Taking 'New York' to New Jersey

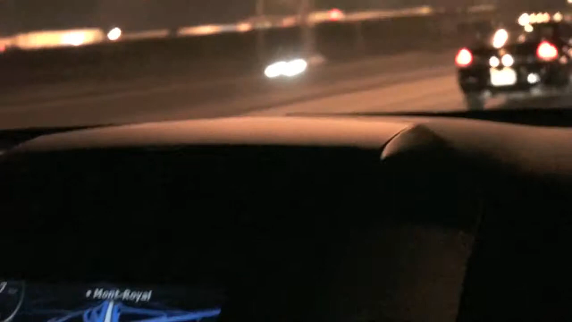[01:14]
It's still dark outside. We are going to drive to New Jersey.